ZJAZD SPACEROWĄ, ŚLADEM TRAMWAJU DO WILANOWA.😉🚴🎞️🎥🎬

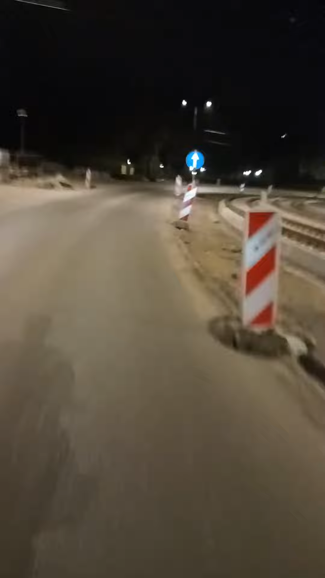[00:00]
A postanowiłem sobie zjechać spacerową do KZK. Bezpiecznie, jednak
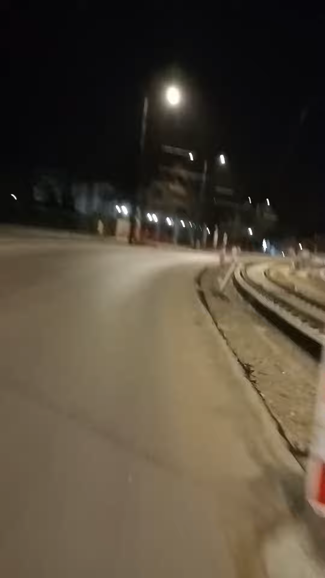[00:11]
teraz jest mniejszy ruch, jest super, zaraz będzie wszystko otwarte. No a chyba to będzie, co zobaczymy. Ludzie jakieś autobusy jeździły, policja jest.